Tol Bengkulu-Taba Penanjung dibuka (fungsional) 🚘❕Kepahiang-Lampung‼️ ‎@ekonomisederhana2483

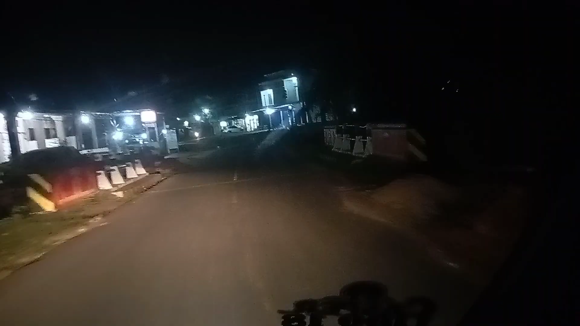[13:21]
Oke teman-teman, sudah menunjukkan pukul 19.30. Saya mau istirahat dulu sebentar. Ini di rumah makan Prambanan,
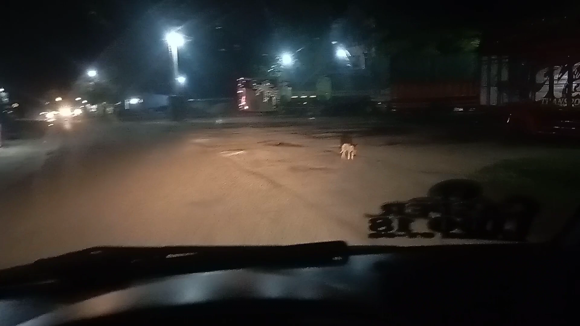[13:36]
tepatnya di Kecamatan Ngambur, Kabupaten Pesisir Barat di Provinsi Lampung.
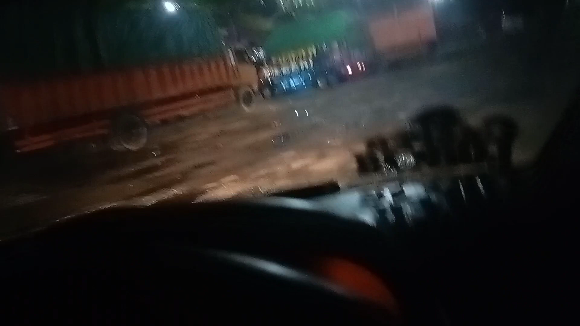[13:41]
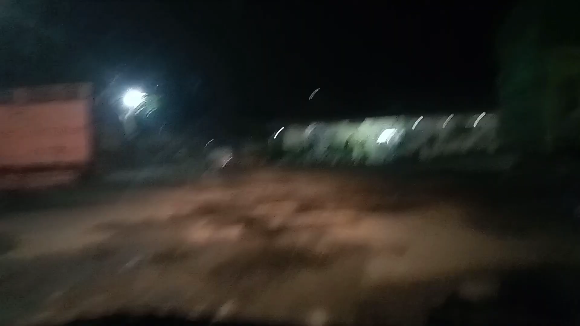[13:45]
Ini banyak sekali mobil-mobil besar yang beristirahat dan juga mobil-mobil travel yang
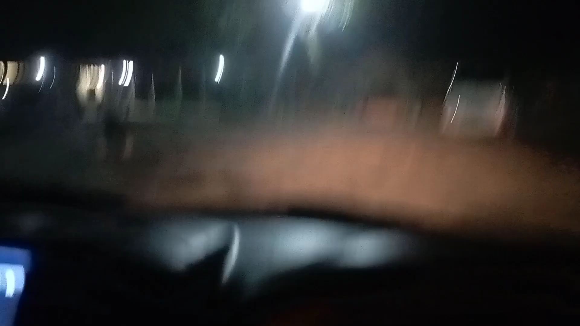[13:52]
membawa penumpang untuk beristirahat dan makan malam.
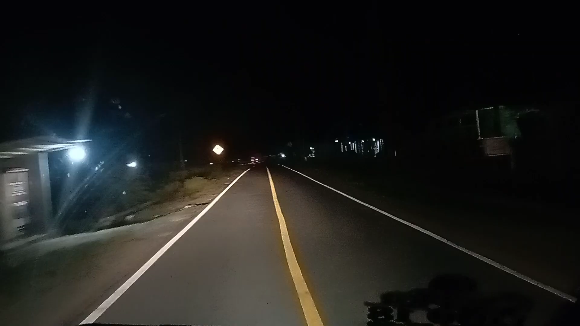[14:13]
Oke, kita lanjut lagi perjalanan. Kurang lebih 5 jam lagi baru sampai di tujuan.
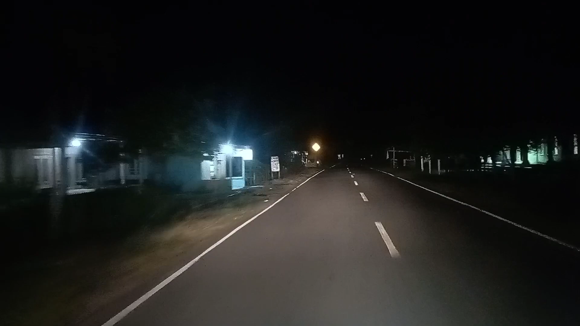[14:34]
Teman-teman, saya sudah memasuki hutan kembali ya.
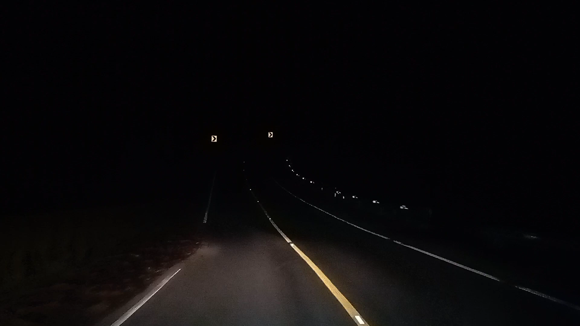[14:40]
Ini adalah hutan terakhir yang akan kita lewati, Hutan Taman Nasional Bukit Barisan Selatan.